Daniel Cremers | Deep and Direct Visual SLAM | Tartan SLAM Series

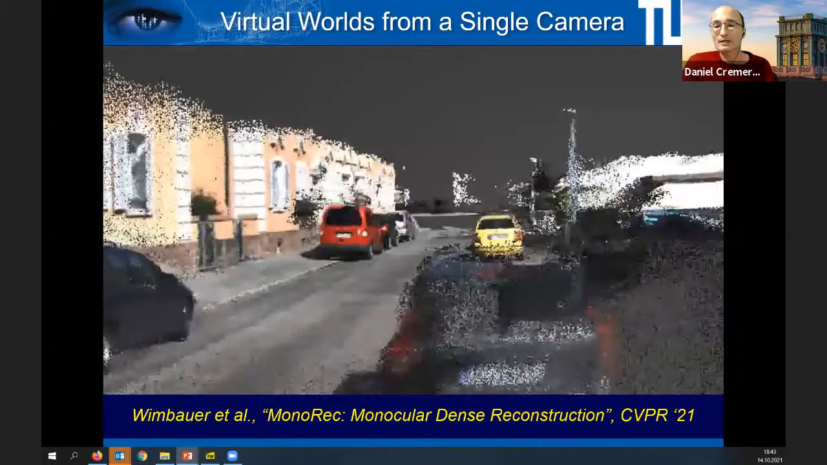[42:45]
And you can see it's a fairly large scale and colorful dense reconstruction of the world achieved just from one camera.
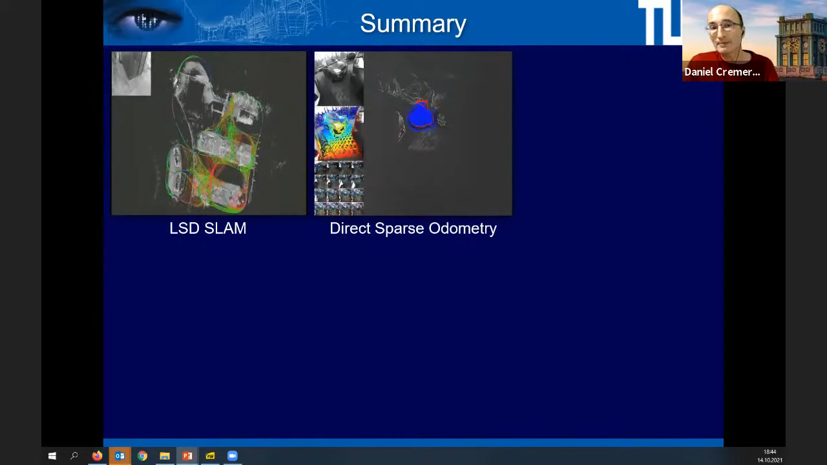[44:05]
It's follow up successor direct sparse odometry that optimizes
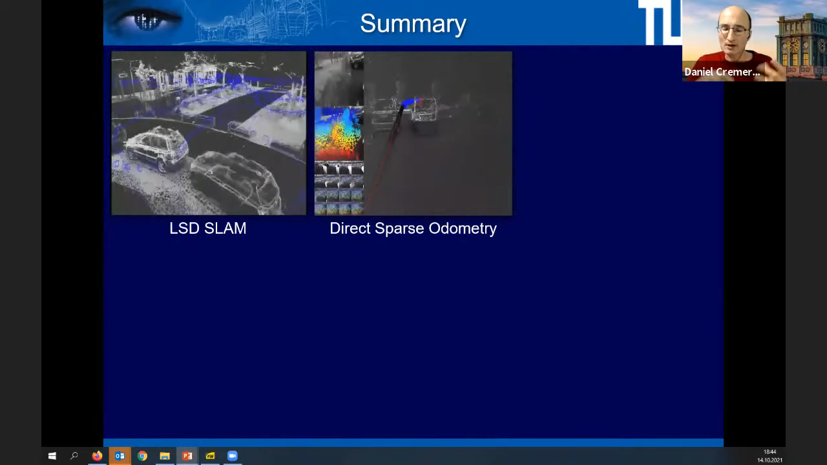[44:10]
things jointly in a sliding window fashion.
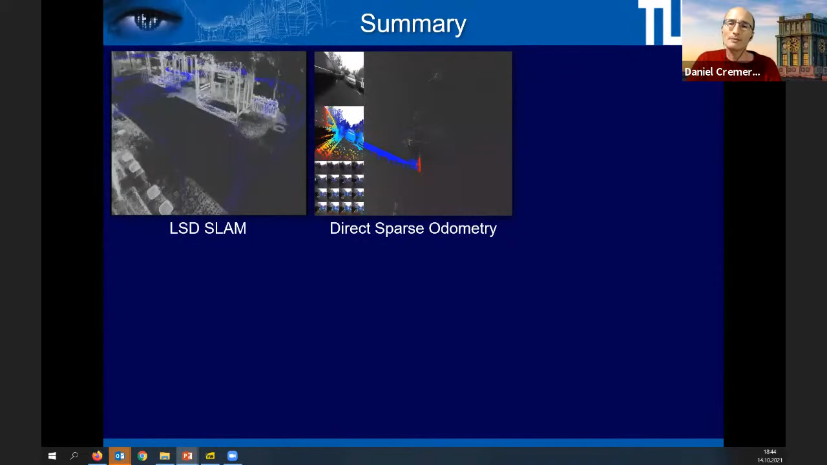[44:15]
So this can be seen as a sliding window photometric bundle adjustment, if you will.
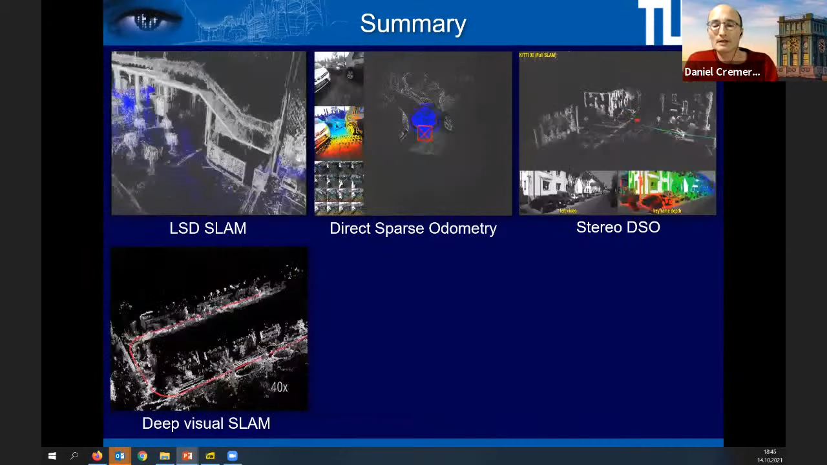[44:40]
For example, for monocular methods, DVSO and D3VO.
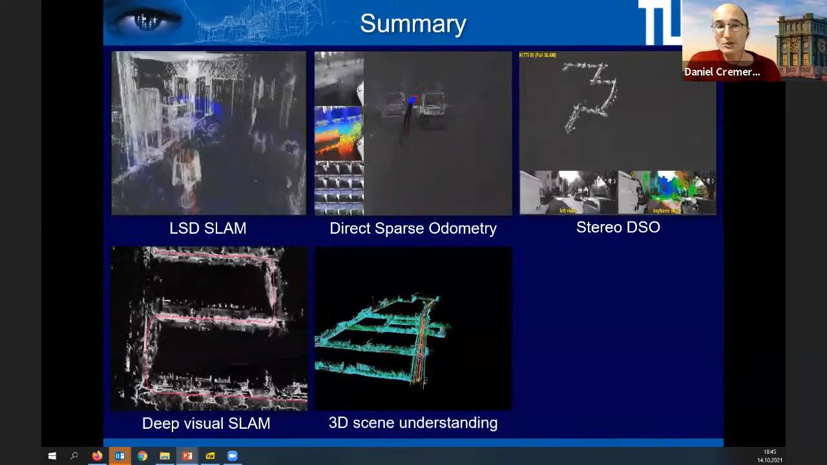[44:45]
I showed that you can also leverage deep networks to generate semantic reconstructions like you see here.
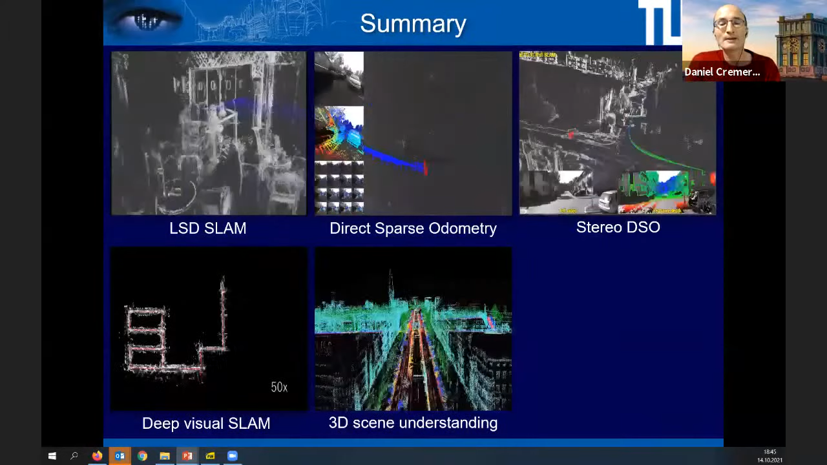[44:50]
And lastly, I showed this is CVPR this year that you can generate
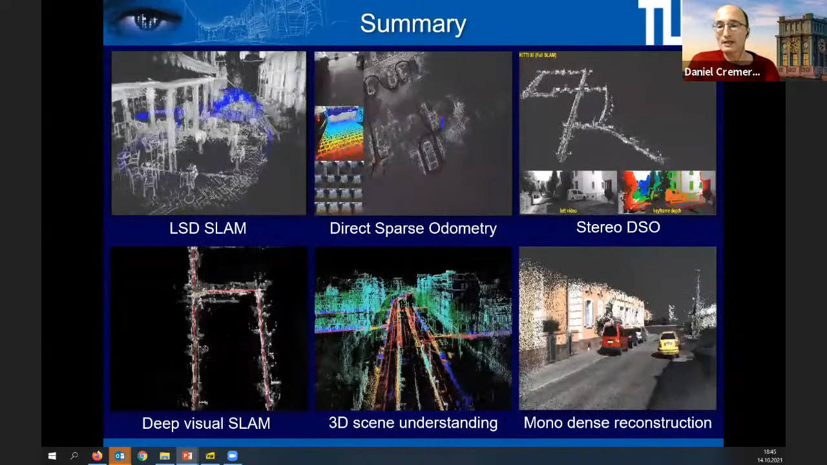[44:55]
dense reconstructions from just one single moving camera.